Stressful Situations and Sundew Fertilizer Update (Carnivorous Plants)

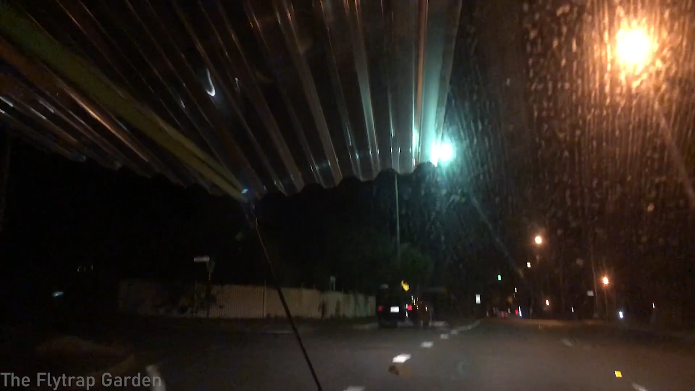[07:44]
guys this is one of the most nerve-wracking things i've ever done in my life we have the
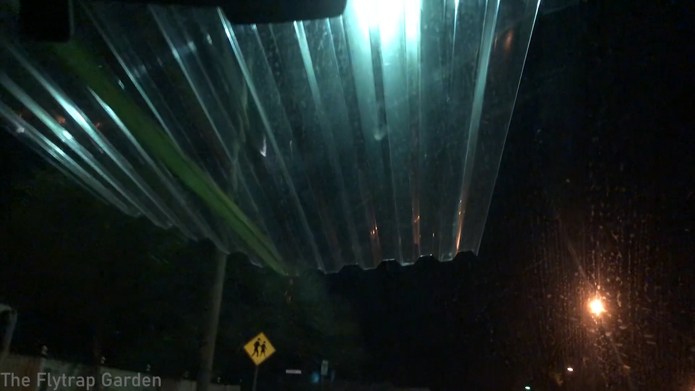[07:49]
polycarbonate roof on top of my car's roof and i'm driving home
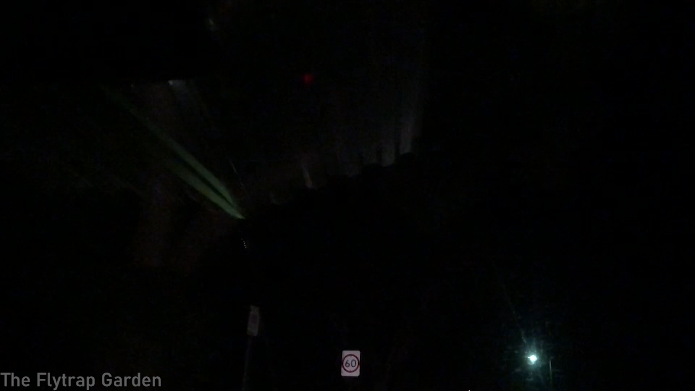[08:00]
see i have i have the bungee cord there at the front to keep it down which obviously really helps but yo i'm so nervous anyway i'm nearly home you see i did tell you guys
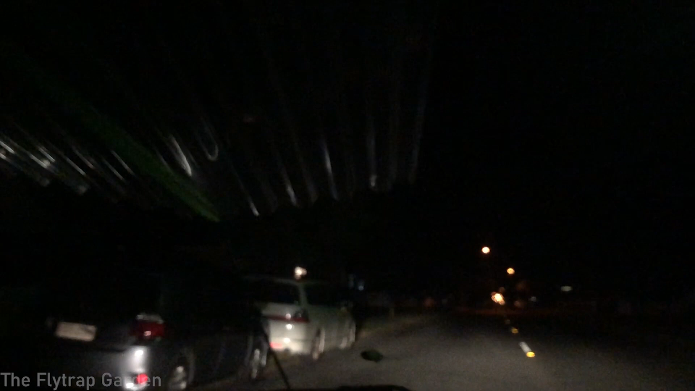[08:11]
i live very close to um the home depot so it's like it's really not far at all but just this drive is taking like probably 10 minutes so yeah so as you guys can see obviously